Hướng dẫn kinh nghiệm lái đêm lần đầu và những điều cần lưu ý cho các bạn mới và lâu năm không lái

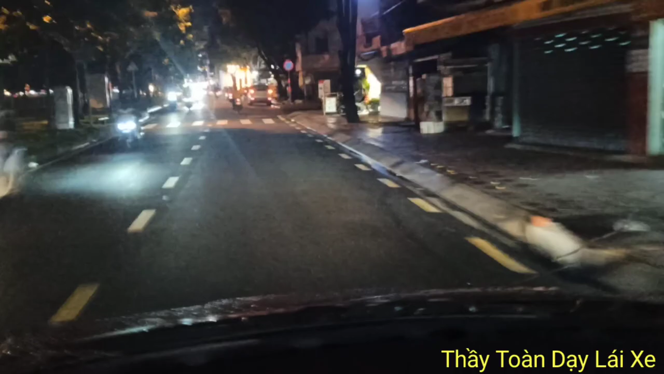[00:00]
chào mọi người nha thì chúng ta các bạn ở đây là đường
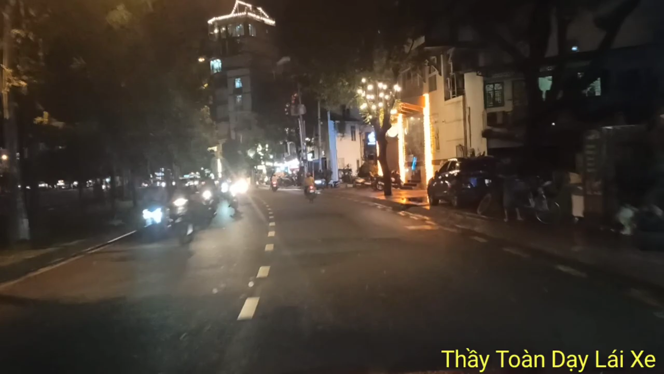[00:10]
kinh niu lọc và đường trường xa thì đang hướng về tâm bệnh giữa quận chung phú thường nó có hai cách đi mà các bạn bên đường Hoàng Sa cũng được hoặc các bạn đi được trường xa không được thì tùy theo cái cũng đường lúc mà nó đông hay nó kẹt thường mình đi là đi đường Hoàng
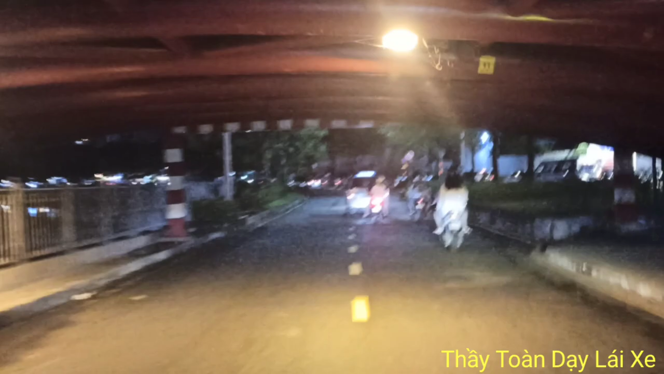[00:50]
ở đây nó có những cái cầu có những cái điểm đường đông
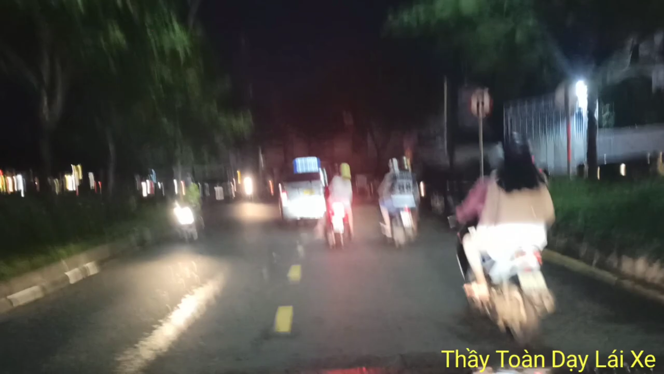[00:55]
chật hẹp phải nhường qua nhường lại các bạn rồi
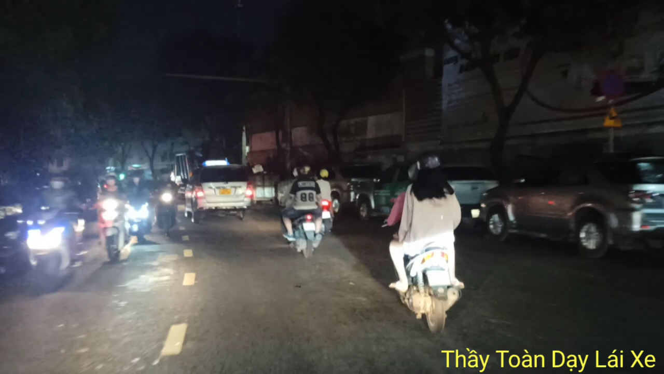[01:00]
đặc biệt máy quán nhậu đầu xe ngay chỗ nó cấm dần cấm đậu luôn thì nó hơi bị phức tạp chút xíu thì những con đường này các bạn đi học lái xe để lái nó tốt lắm và nhất là giờ cao điểm như thế cao điểm còn hồi nãy thì kẹt mình cho học viên lái giờ mình về thanh đa nhưng mà kẹt quá giờ được bạn chui vô hẻm luôn
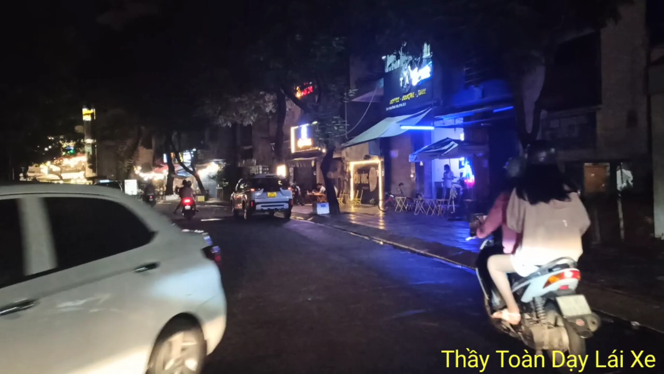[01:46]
nhé đặc biệt những
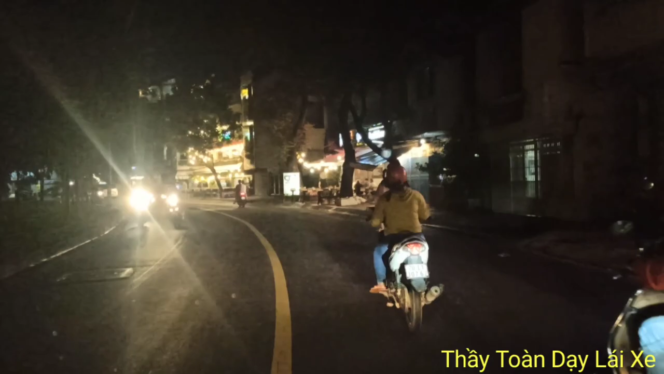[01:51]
cái xe máy hay chen lên nó mà các bạn không né thì dưới hay chen chen hay cúp đầu thì các bạn cũng lưu ý về các phần đó nhiều các bạn mới thì có cái trường hợp là các bạn hay cứ nói gì phải sao các bạn hay nói gì phải sao có cái hậu thì các bạn sẽ
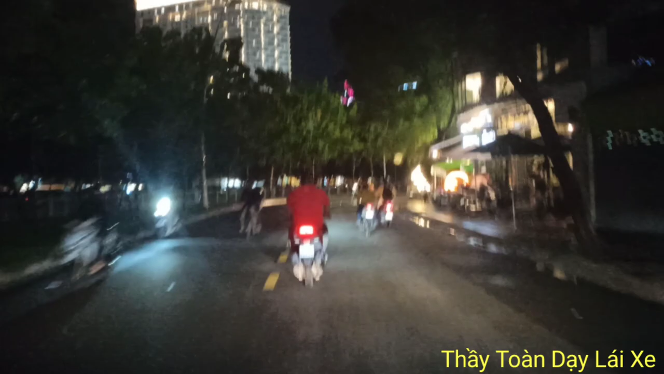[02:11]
thấy ra sao đông quá các bạn sợ các bạn cứ tập trung dự trước cho mình chừng nào các bạn di chuyển di chuyển hoặc là các bạn các bạn quẹo trái quẹo phải thì bạn nó quan sát kiến hậu còn chừng nào mở trước an toàn thì các bạn mới liếc kiến hậu xong các bạn có nhiều trường hợp là các bạn mới các bạn coi kiến hậu các bạn coi luôn à chứ không nói gì trước nó nguy hiểm lắm ha Tại vì các bạn quay qua mới mà các bạn các bạn quay vừa chơi xuống qua bên kia các bạn quay lên thấy xe rồi bạn hết hộp và sẽ đạp tục lưng tục lạc
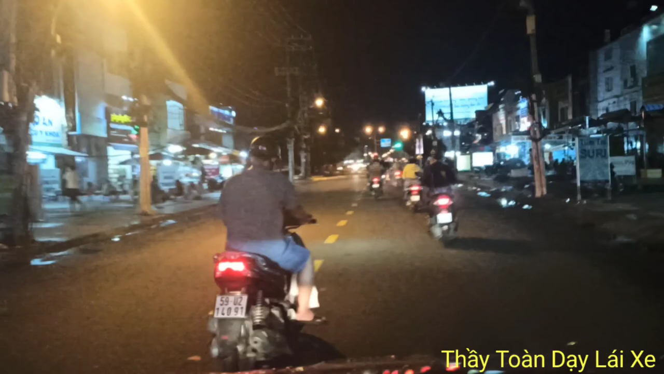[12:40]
nhắc dẫn xe lớn và cải cả xe nhỏ luôn các bạn hay chuyên gia cắt đầu xe các bạn cứ quẹo ra phải xa đuôi xe ta lại an toàn nhất và đặc biệt những anh công xe tải người ta đi cái gì ta bỏ cùi giật bạn cũng ôm sát bên hông ta làm gì cực kiềm nguy hiểm luôn các bạn ạ anh nguy hiểm lắm rồi giống như cô này đó là cô cứ bàn cái giữa đường không cô đi xe đạp cô bàn cho được thì nó sẽ nguy hiểm